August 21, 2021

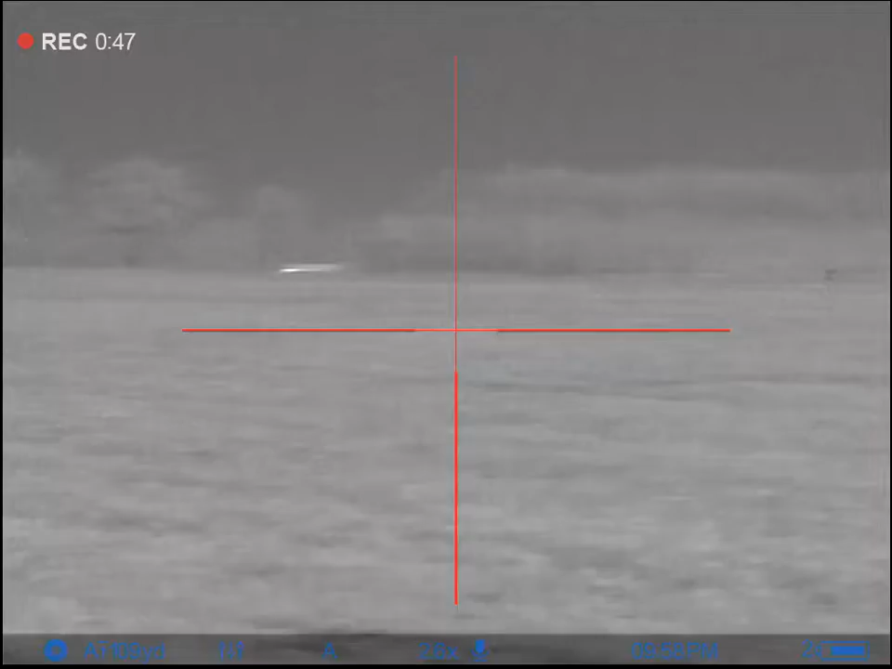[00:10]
Where did this son of a bitch go? I thought it was that one out there. 150? Yeah? Yep, I'm looking at him. Turn your volume down.
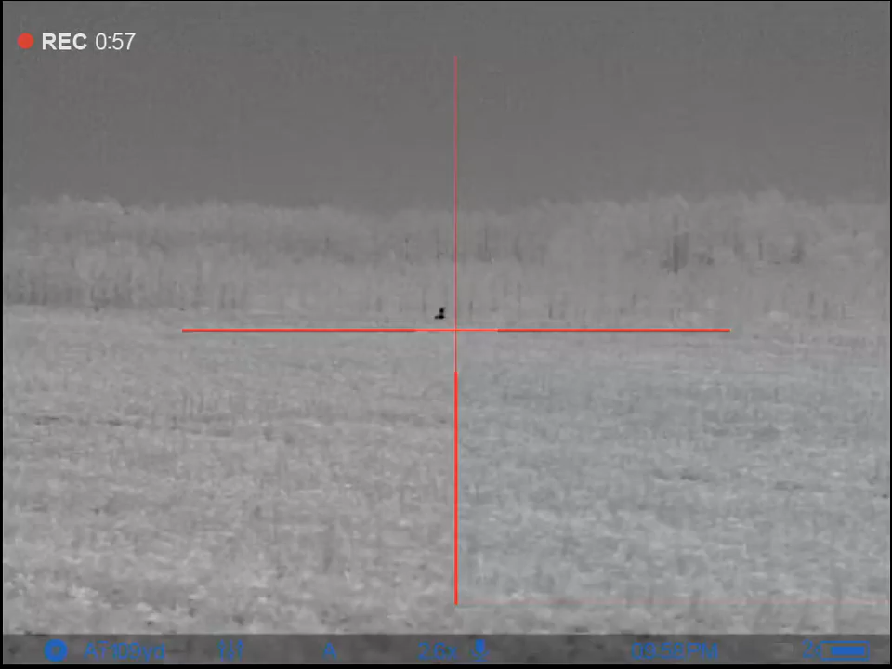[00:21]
He ain't gonna come. I'm gonna have to kill him out yonder.
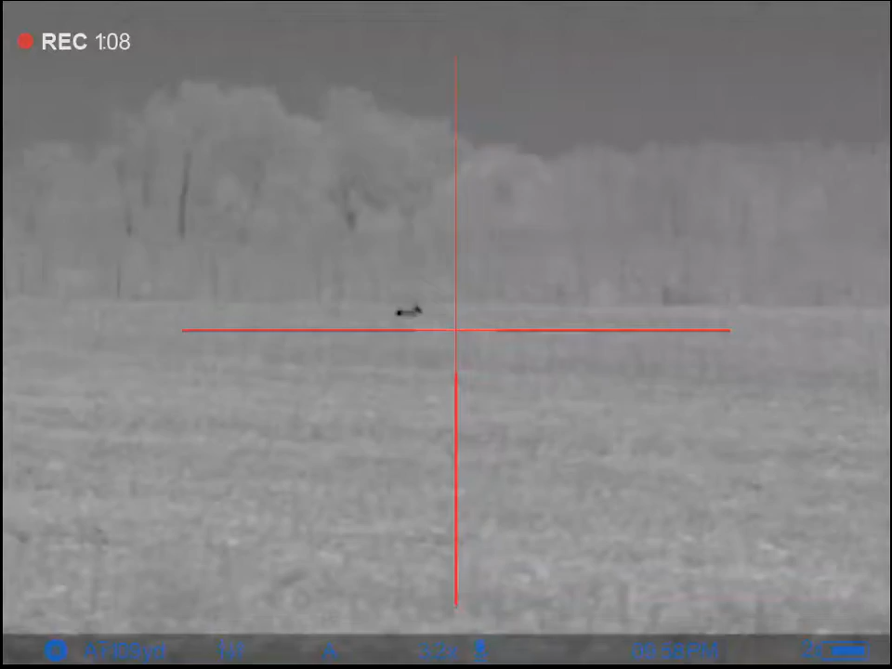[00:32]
Yep, roll him up. There he
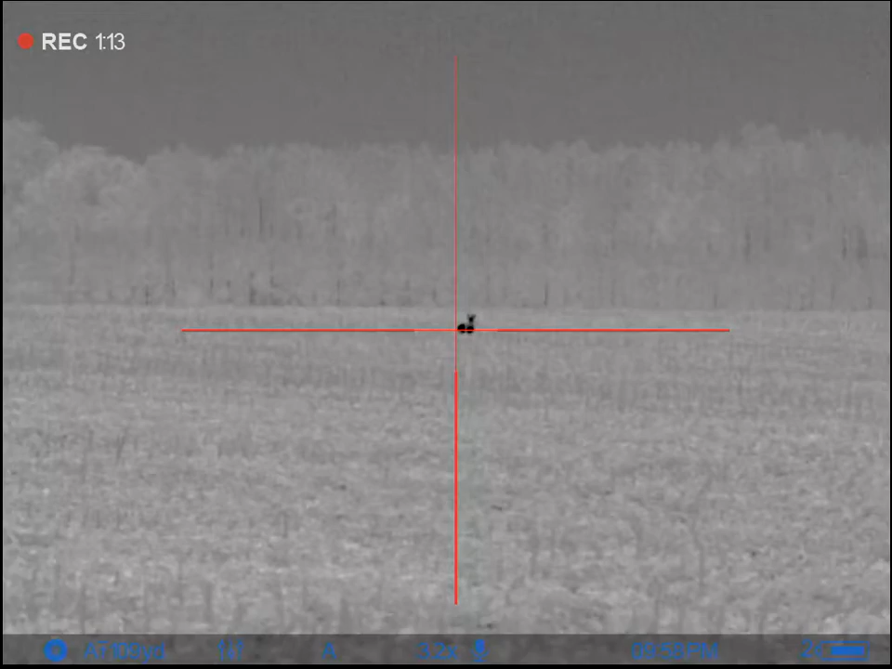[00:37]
is. Got him.
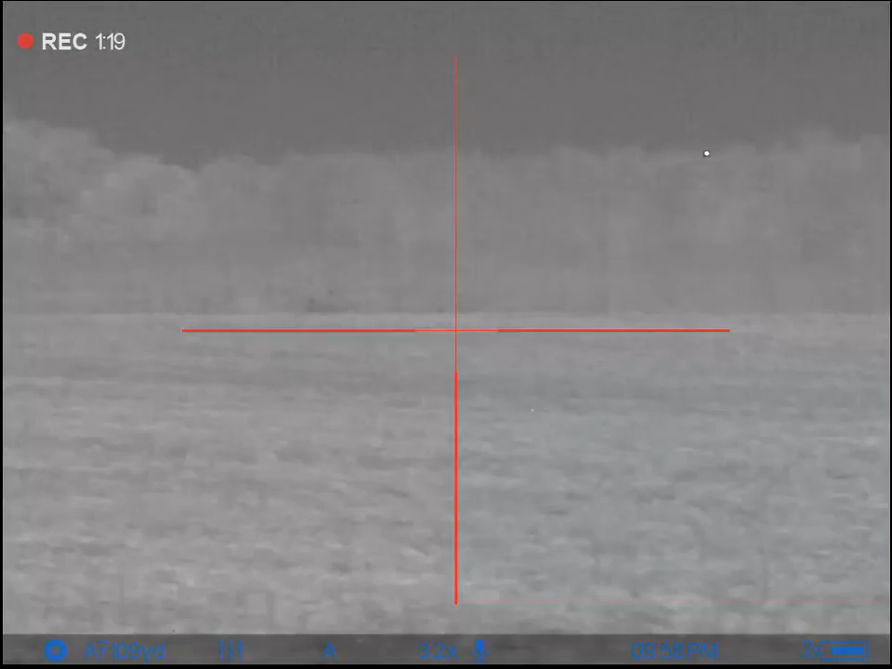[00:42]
Another dead dog. What was he at? He's 150, 200 yards right through yonder. I couldn't ever get it.